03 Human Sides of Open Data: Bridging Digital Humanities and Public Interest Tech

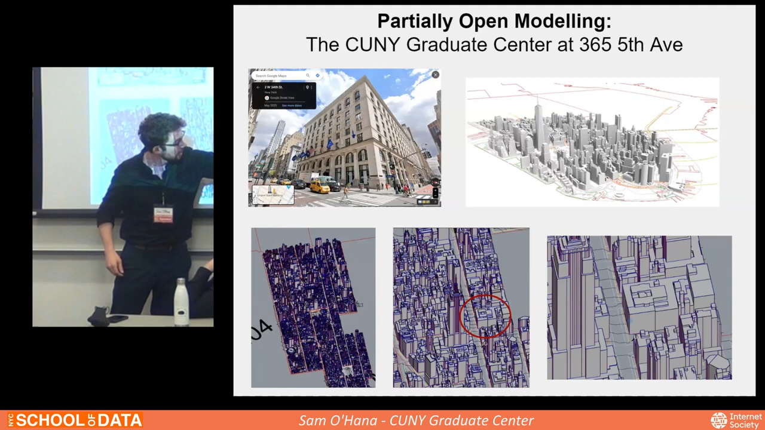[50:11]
is the graduate center so this very enormous looking building is this uh but a much lower resolution and that was the starting point for me to uh that was this that was the starting point of putting together what